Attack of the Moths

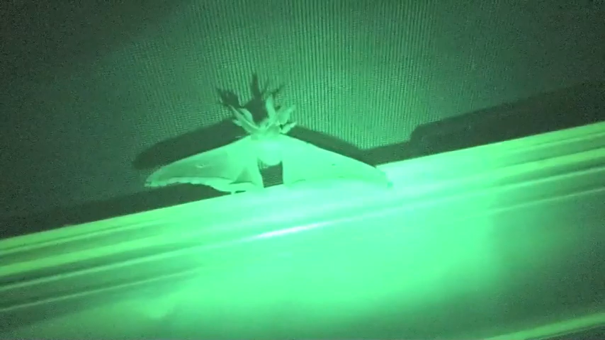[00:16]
Where is that great baby? That's another one.
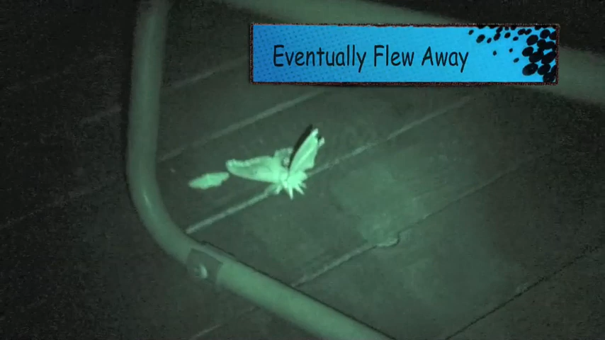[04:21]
Sit there, relax, and still. Are you sure? Another moth right beside him. Oh my God!
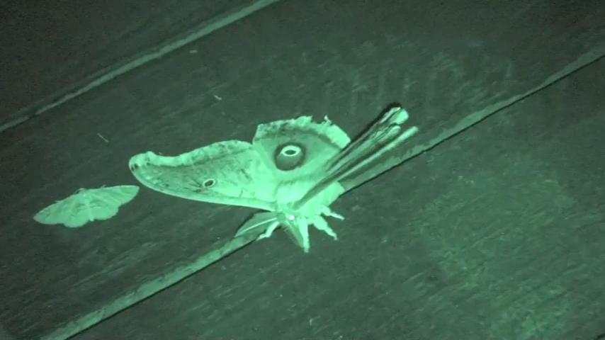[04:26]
They get the flashlight. Look at that bloody thing.
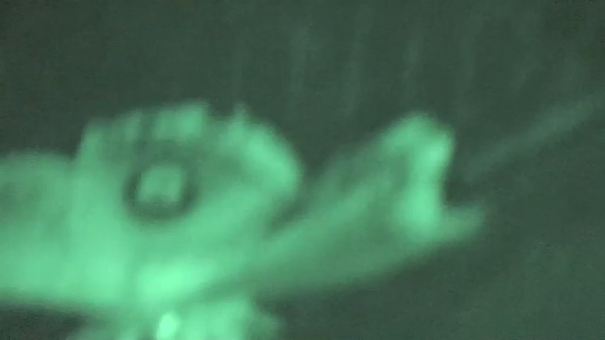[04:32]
Jesus, that's craziness. It's huge.
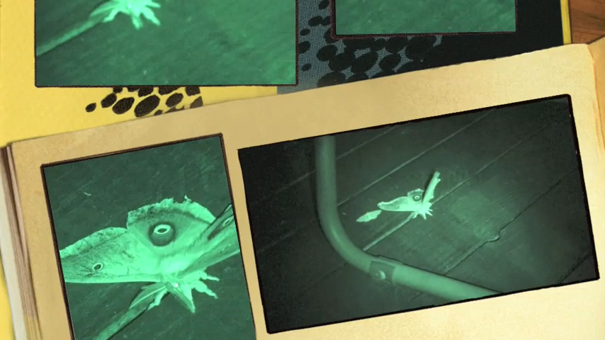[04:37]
There he is, there. And then there's one over here.